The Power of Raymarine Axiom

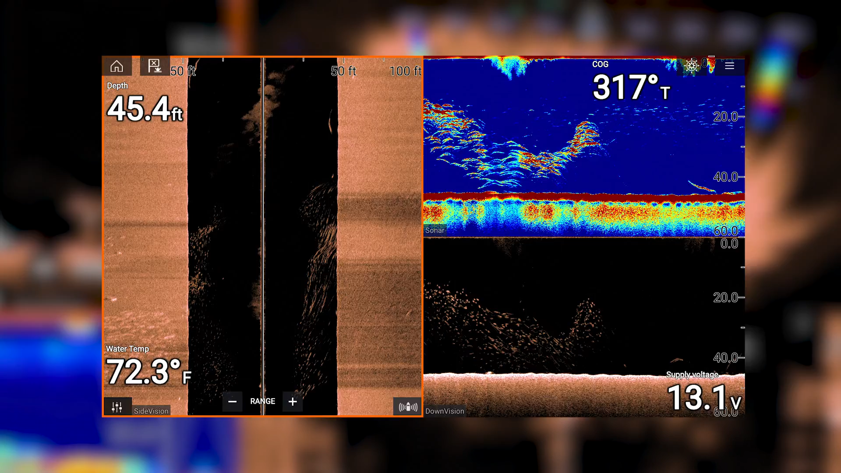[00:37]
On screen: depth 45.4 ft, water 72.3°F
can run my 3D but if I need something that can penetrate it's all in one unit you know I
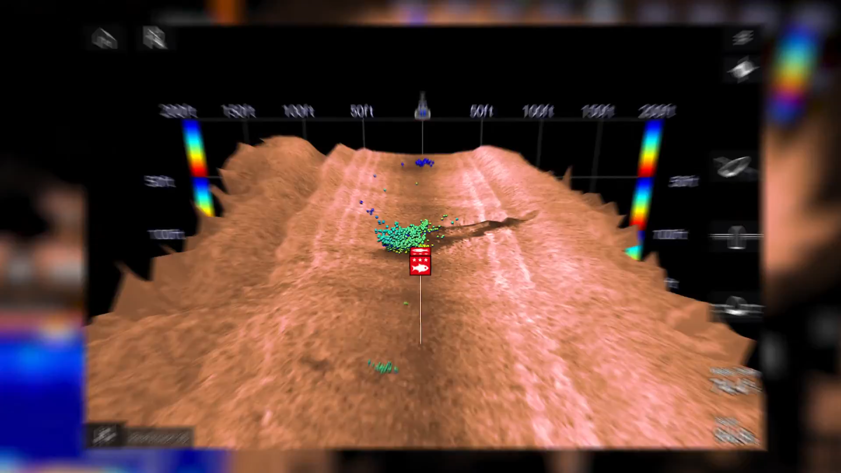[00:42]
mean it's not like I have a ton of room like on the Contender where I can have a half a dozen black boxes
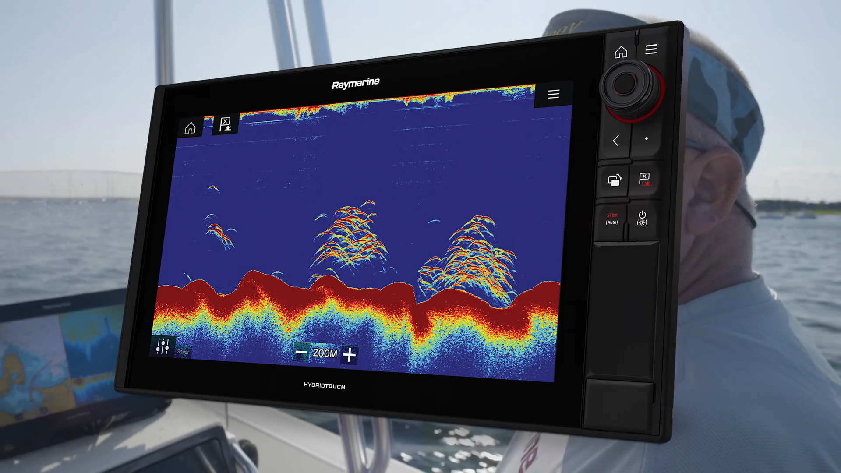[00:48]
and I can have multiple big screens it's a very small footprint everything's waterproof it gives great visibility and good you know in bright sunlight the charting is amazing
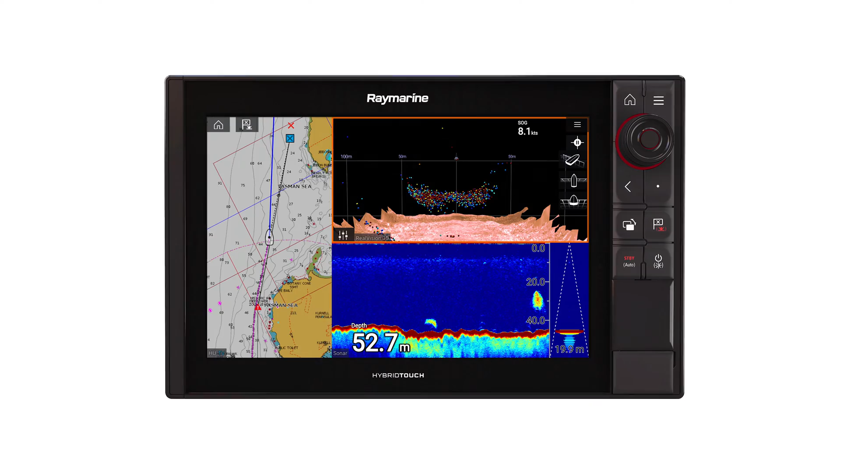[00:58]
On screen: depth 52.7 m
I had the the older unit I had the ES128 which same chassis looks the same but by going to axiom I picked up the newer software the faster processors and it's just it's unbelievable